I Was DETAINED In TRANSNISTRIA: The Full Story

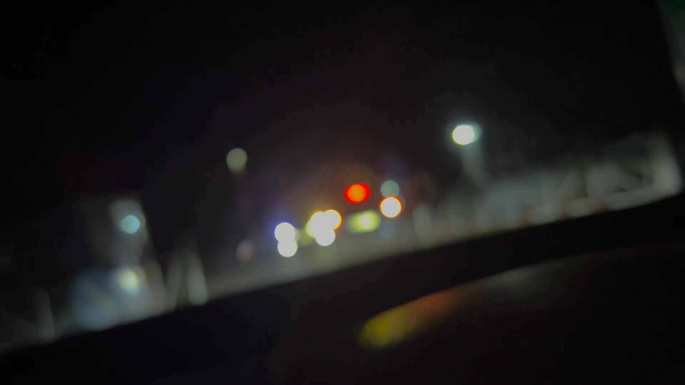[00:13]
But a few kilometers further, I reached the border, the actual border between Moldova and Transnistria. They checked my passport, asked a lot of questions,
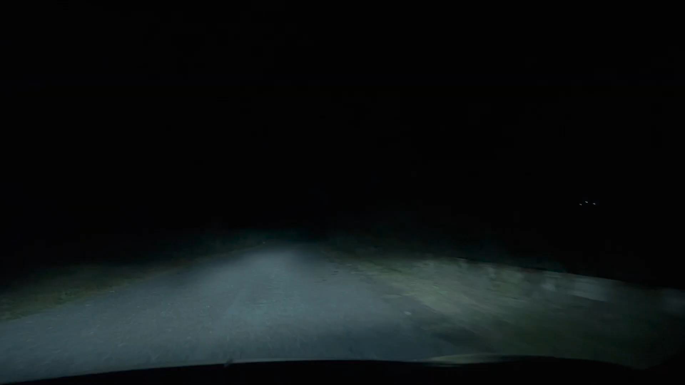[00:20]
and refused to let me in because I didn't have physical copies of my car insurance.